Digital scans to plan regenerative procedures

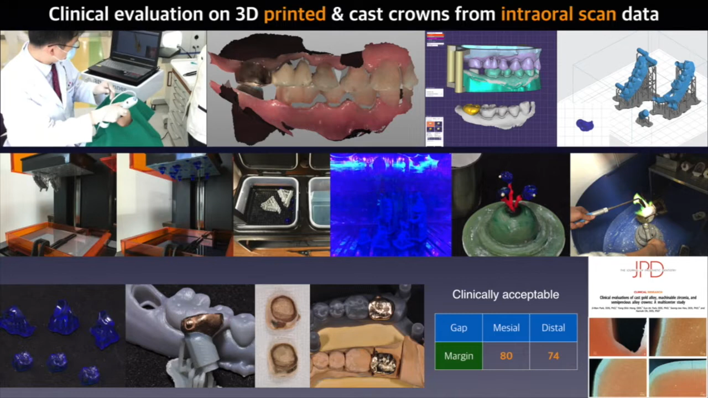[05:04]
Let's get into the further complicated cases.
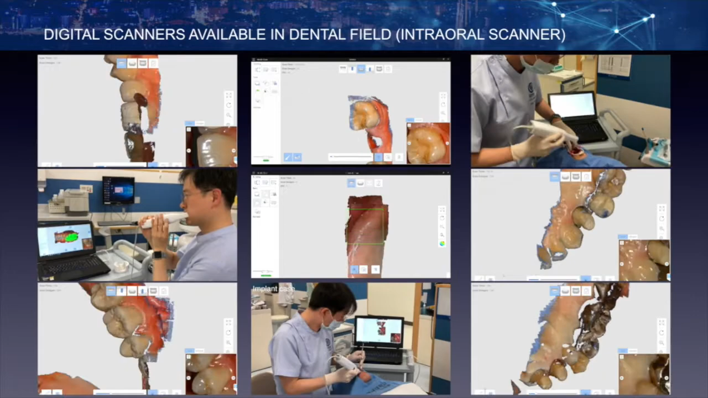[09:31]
Because the data were completed by image stitching,
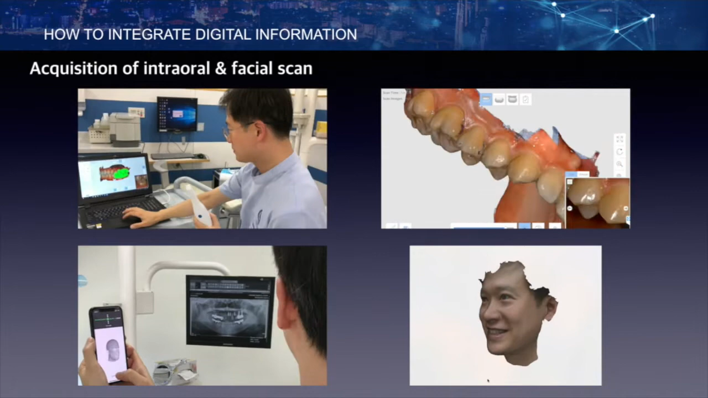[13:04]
and I can quickly scan my mouth by myself.
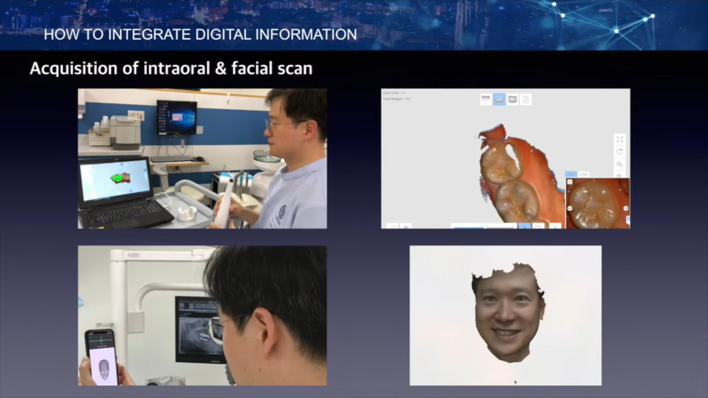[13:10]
Recently, we can easily get an excellent facial scan with brand new smartphone.
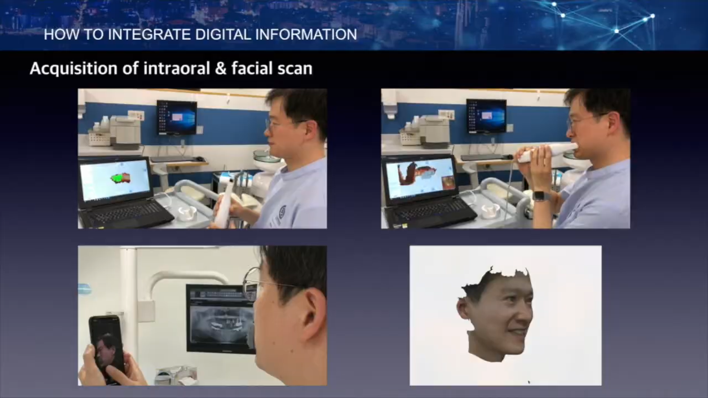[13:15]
Using this device, you can use the facial data for designing the patient's smile.
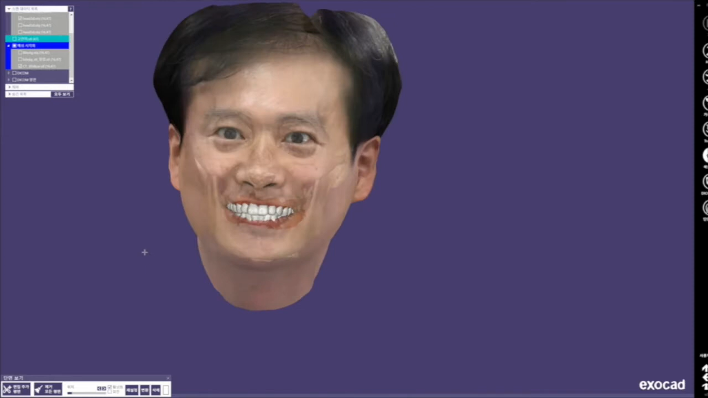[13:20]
You can appreciate the spatial relationship between the lips and frontal teeth, and you can also check the patient's horizontal and vertical reference line as well.
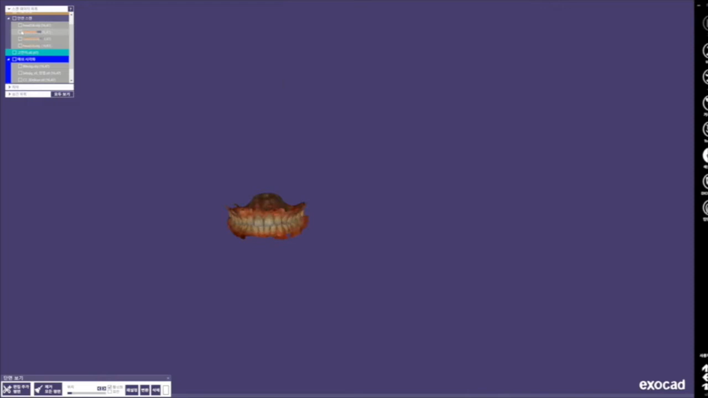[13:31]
If you perform those processes,
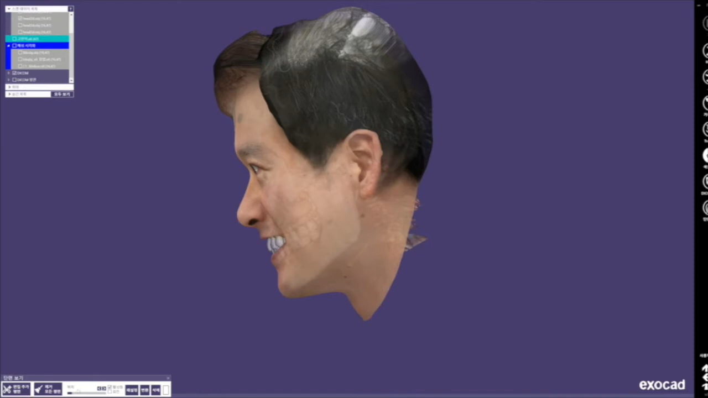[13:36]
final outcome can be applied to the patient's real face, which drives the patient's trust to the full for you.
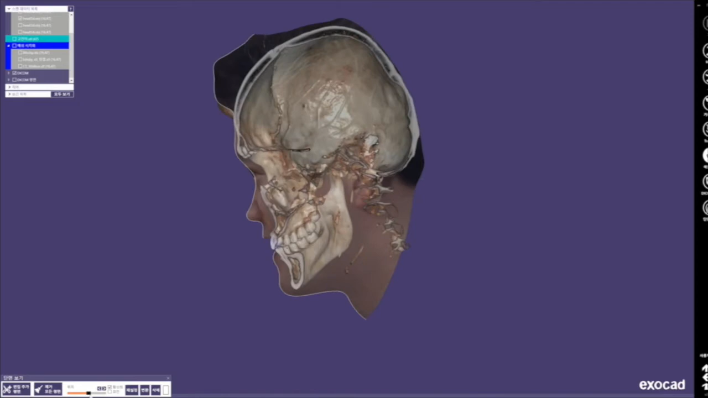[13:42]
Recently, my research team developed a device, Transfer by Jig, which integrates intraoral scan data and 3D facial scan. Firstly, we got intraoral scan, but as you know,
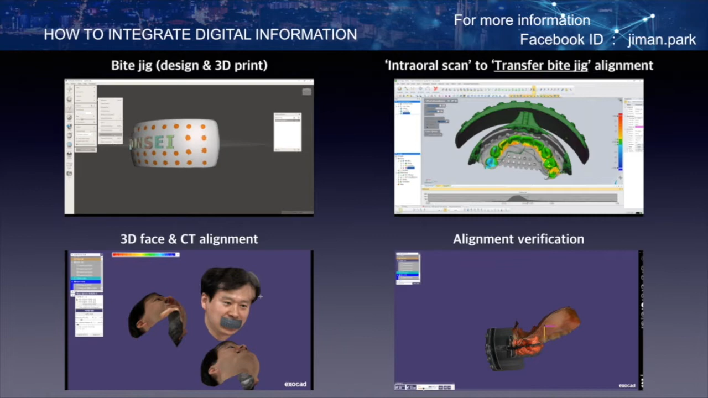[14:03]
we need some reference points to merge them together. So we came up with this device. Now, we get to have references.
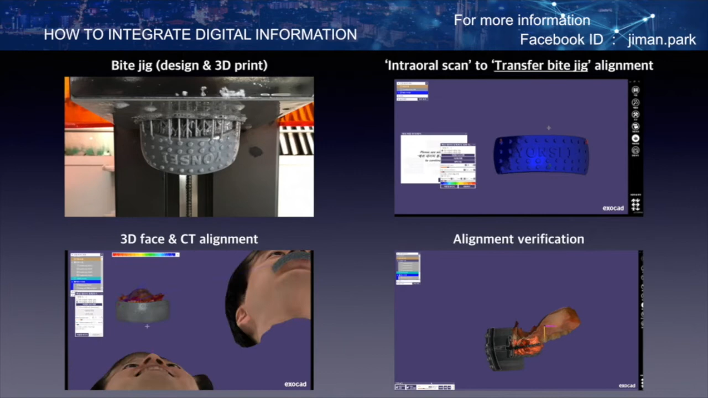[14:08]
Those two separate images, facial and intraoral scan image, can be superimposed by using the same reference.
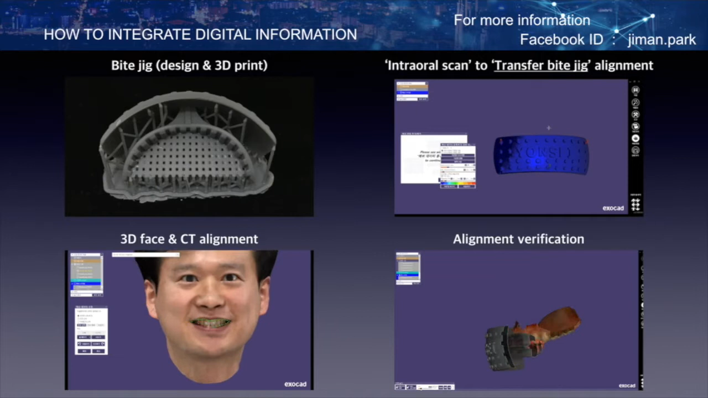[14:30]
So final evaluation image is like this. This video clip shows you how accurate this alignment process is.
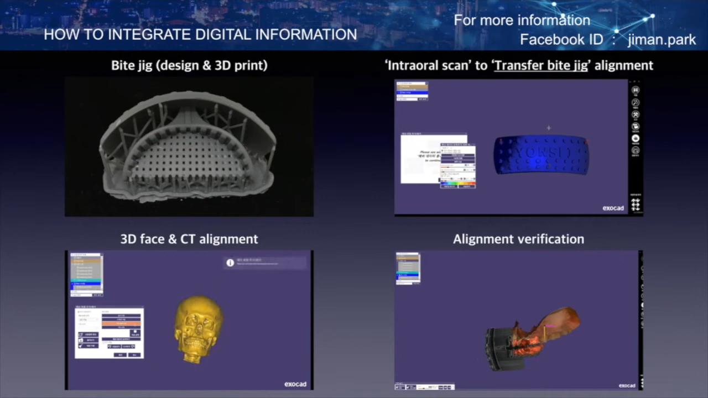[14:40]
With integrated virtual patient, you can establish a treatment plan very easily because you